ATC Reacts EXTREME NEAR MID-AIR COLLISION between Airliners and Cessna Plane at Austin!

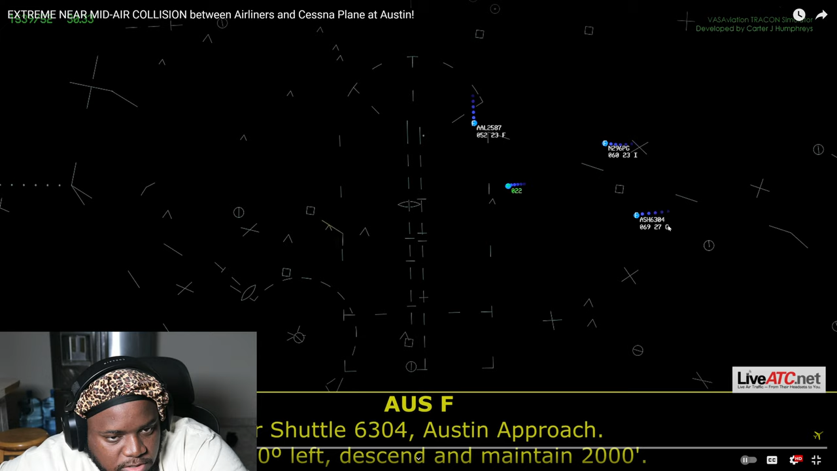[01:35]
turn 10 degrees left descend maintain 2000 so that's a 2,000 show 6304 I'm assuming this is the target with no no VFR